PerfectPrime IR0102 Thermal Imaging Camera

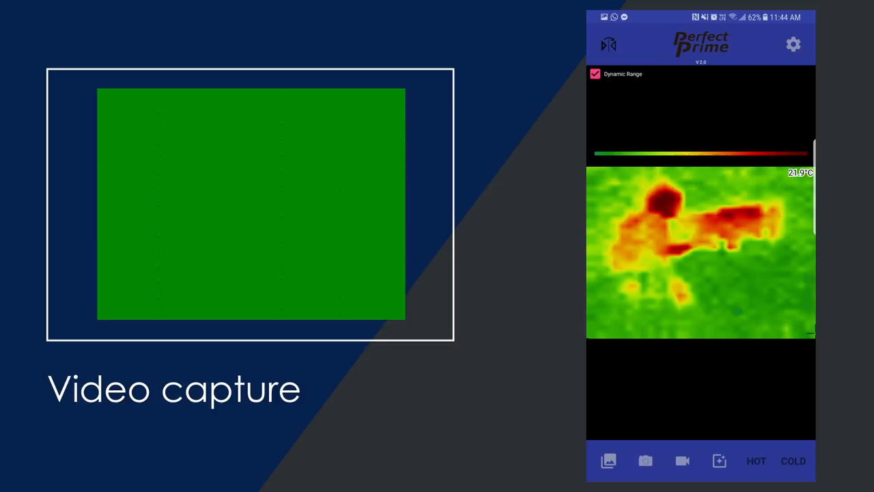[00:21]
never use it before Up to 13 different color palettes for you to choose from So that
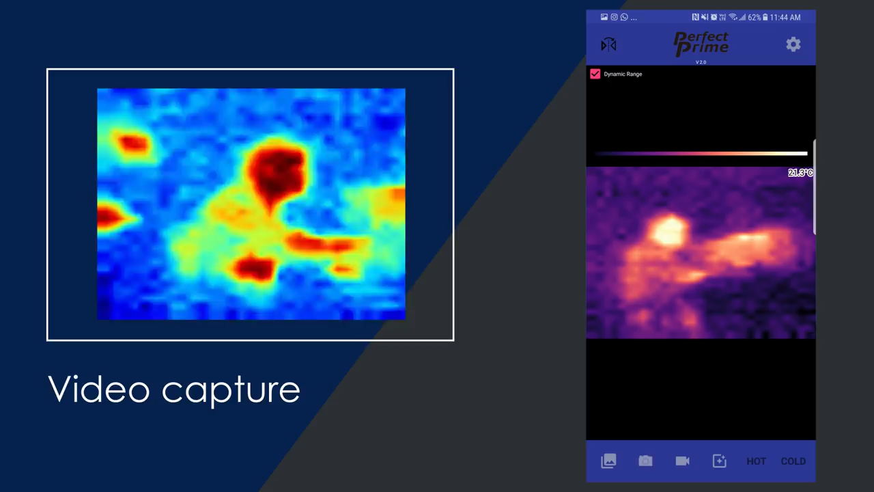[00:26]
you can find the perfect palette for your purposes Use the IR0102 to quickly identify air leakages,
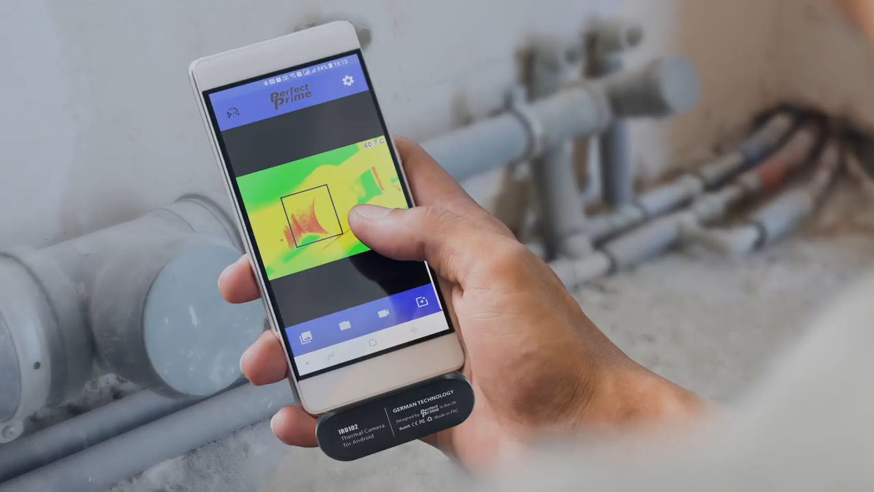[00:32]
detect abnormalities or other issues Your best tool for conducting inspections Easily portable and durable The